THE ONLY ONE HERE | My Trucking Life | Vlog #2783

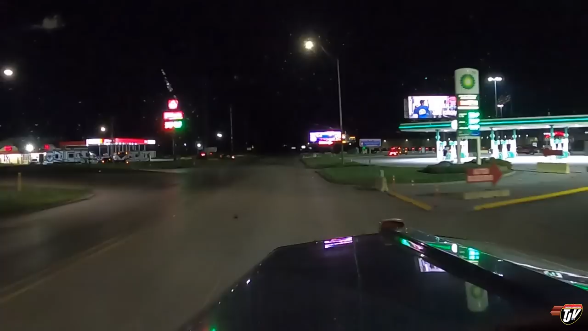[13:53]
Destination on the right side in 20 meters. We are pulling up to the world's largest truck stop. How do I get in here? Ah, truck entrance. Nice big sign right there. Ha, right in front of me. Iowa 80, exit 284.
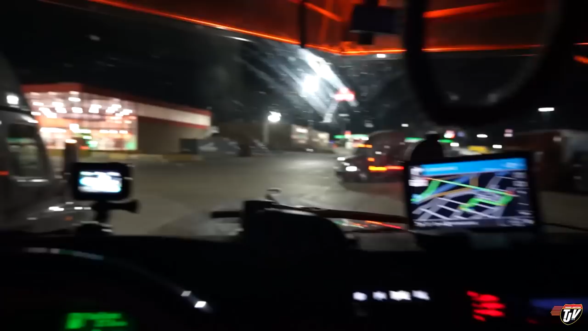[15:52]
That's the building right there. Like, it doesn't get any better than this. I checked, it's not even a reserved or paid spot, nothing.
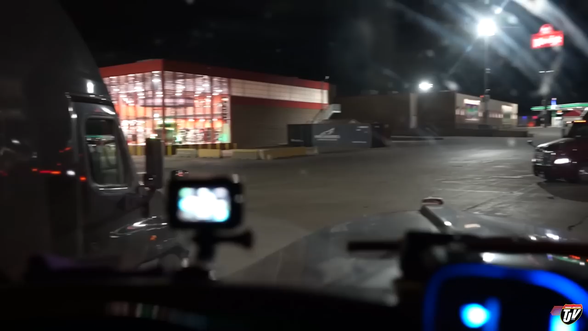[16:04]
It was just open right out into the driveway there, so it's nice and easy. These guys have an easy out in the morning so that they don't hit me. It's like it was meant to be. That is so awesome. And you see that truck in there now?